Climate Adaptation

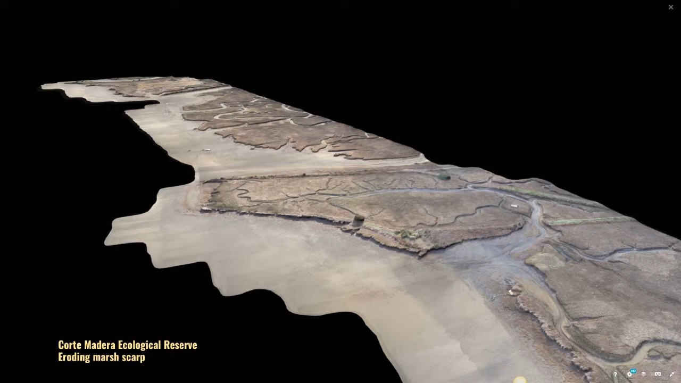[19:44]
This is Cordo Madera Marsh, a rapidly eroding marsh. And we're working on putting a beach face on the outboard side of it. Sam also already talked about why we care about tidal marshes so much here, which is so great.